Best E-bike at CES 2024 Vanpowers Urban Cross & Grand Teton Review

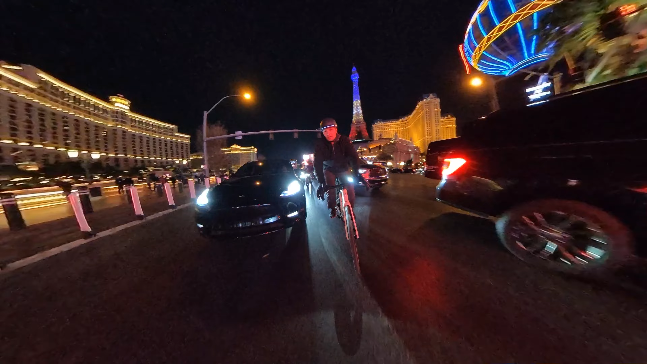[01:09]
After 6 pm we picked up the bikes from the show and we got to the strip looking for GPS directions here to return the hotel and it got so cold and so windy.